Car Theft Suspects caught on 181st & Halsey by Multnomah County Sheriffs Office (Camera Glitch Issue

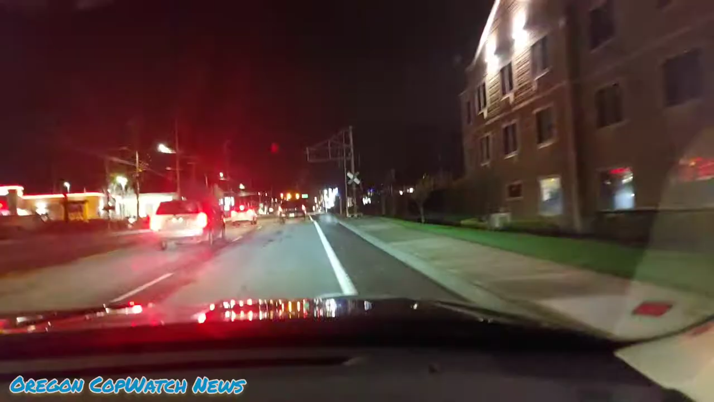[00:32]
We're approaching. We're going to start with the driver. They're going to start with a driver. Kirby. Come on.